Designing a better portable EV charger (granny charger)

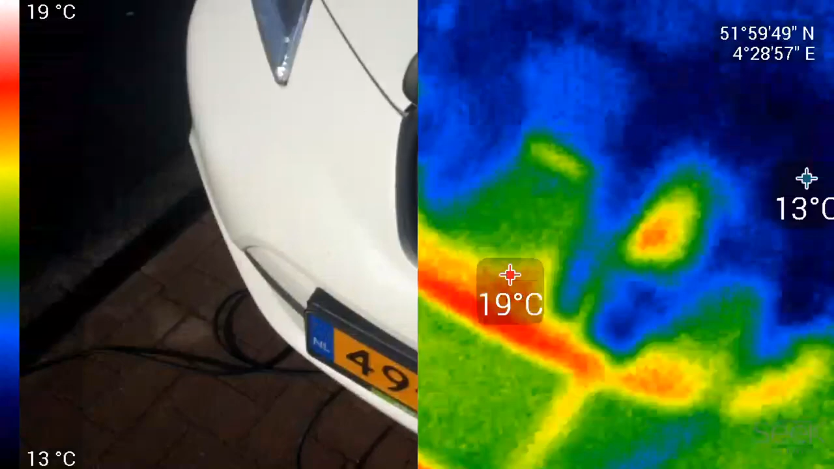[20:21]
On screen: scale top 19°C, scale bottom 13°C
I think I will insert some thermal images right now.
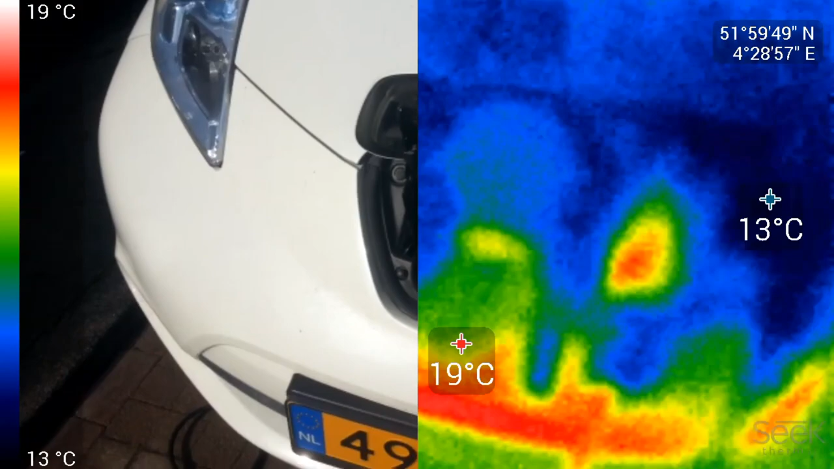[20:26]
On screen: scale top 19°C, scale bottom 13°C
It's really, like, to the touch, it's not warm at all.
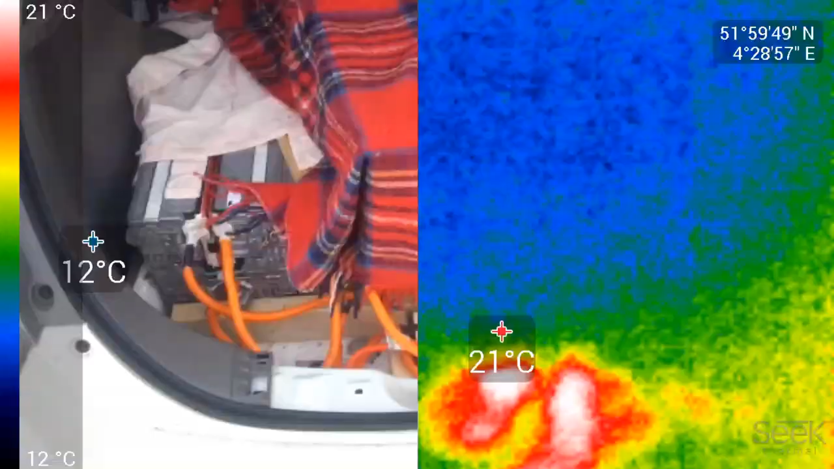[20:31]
On screen: scale top 21°C, scale bottom 12°C
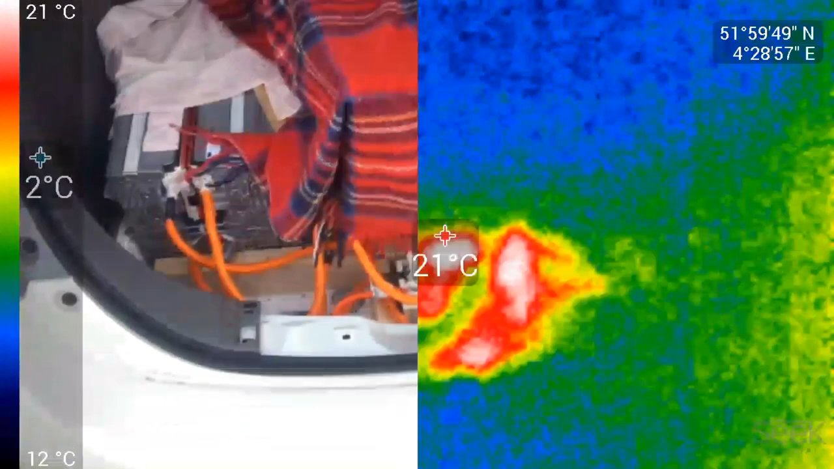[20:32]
On screen: scale top 21°C
And inside of the car, it's pretty much the same thing. You're looking at the car from behind now,
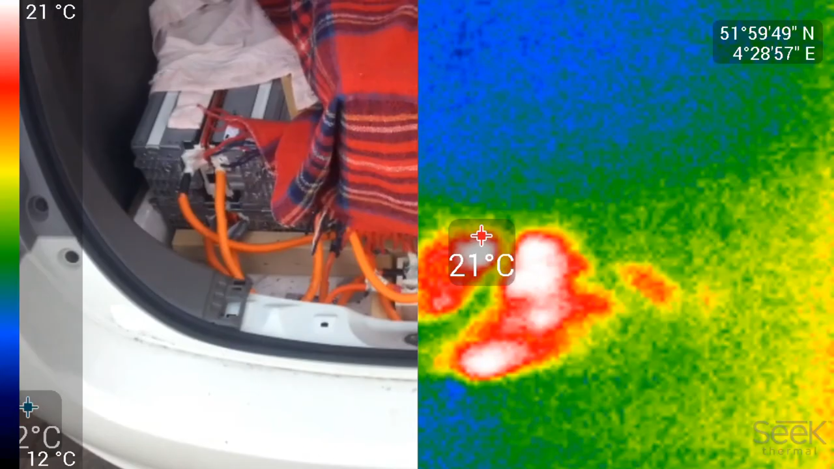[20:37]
On screen: spot 21°C
so the pack underneath... well, yeah.
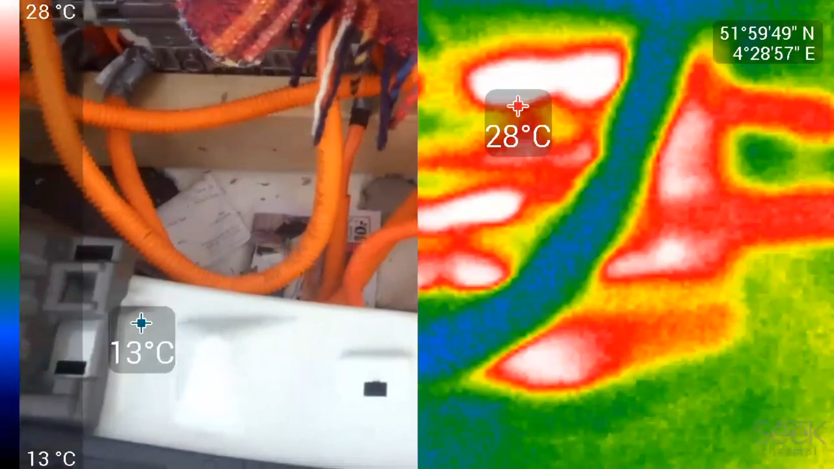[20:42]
On screen: scale top 28°C, scale bottom 13°C
The only thing that even gets mildly warm are the contactors, and yeah, that's, like, nothing.